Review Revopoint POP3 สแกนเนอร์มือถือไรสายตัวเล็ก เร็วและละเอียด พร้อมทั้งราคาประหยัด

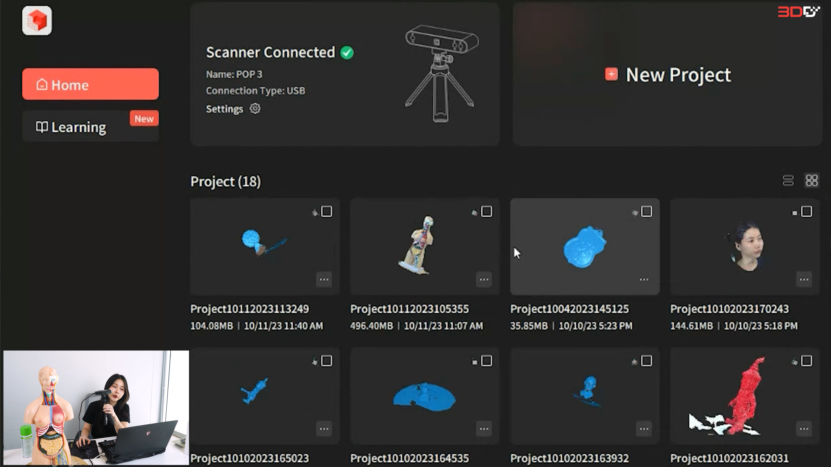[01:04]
อันนี้ก็จะเป็นงานโปรดเซ็กกัน ๆ ที่เราได้เคยสแกนไว้เดี๋ยวจะส่วนให้ดูด้วยเนอะพอเราเชื่อไว้แล้วเนี่ย มันจะขึ้นสิเขียแบบนี้
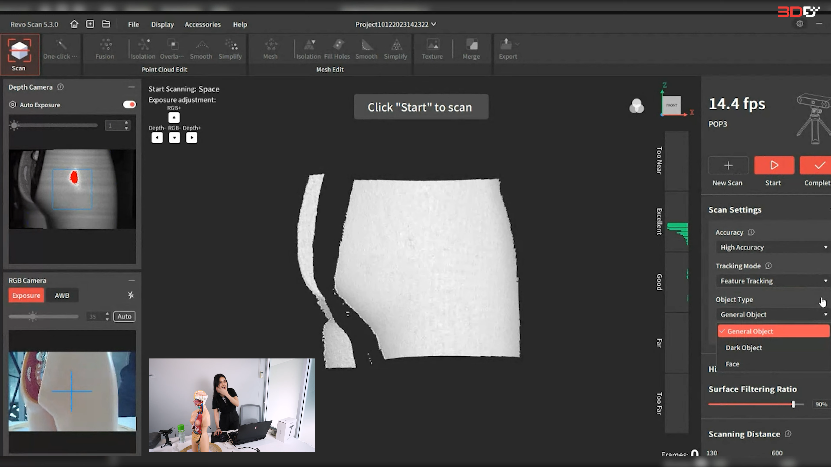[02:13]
้าคน แต่ถ้ามีนี้จะไม่มีเซ็กนะคะแล้วก็จะมีพวก Surface แล้วก็ Scanning ปกตินะคะ ดูค่ะเราจะรู้ได้ไงว่าระยะการสแกนเราดีไหม ให้ดูข้างๆ ตรูนี้ถ้าเราเป็นสีเขียวว่าพูดยังไงก็ให้นื่อยู่กับคุกับ Excellence ปกตินะคะไม่มีอาปลาย ไม่ฟาไป ไม่ทูฟาไปประมาณนั้นเนอะ
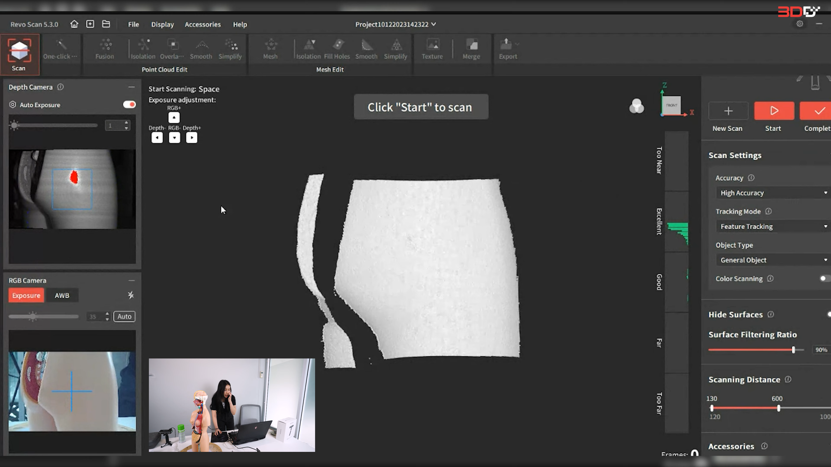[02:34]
แล้วเมื่อเราสแกนเสร็จแล้วให้กดค้องชีดแล้วมันจะ เราจะสแกนเก็บสีเราก็กด Color Scanning นะคะ
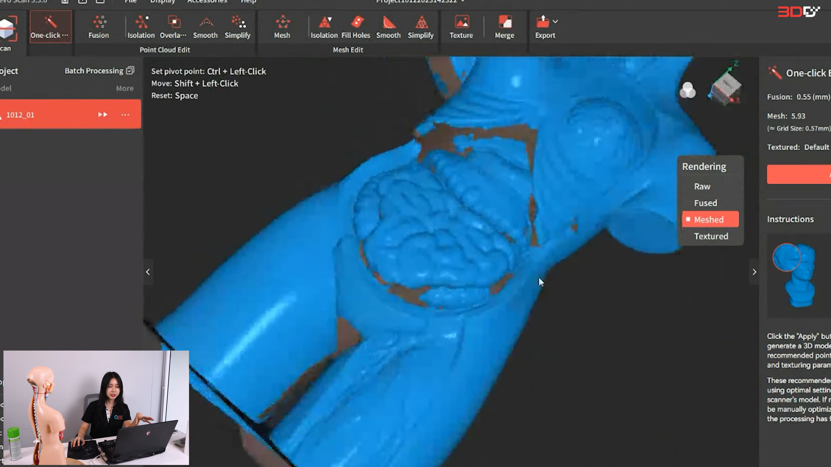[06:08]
้าสมมุติปิด Texture แล้วก็จะเป็น Mesh Canada ใช่ไหมก็จะเป็นว่าเนี่ย ก็งานค่อนข้างดีเลยนะ ทุกคนดูสิตอนเราเซ็ฟไฟล์งาน มันจะมี O-Mode,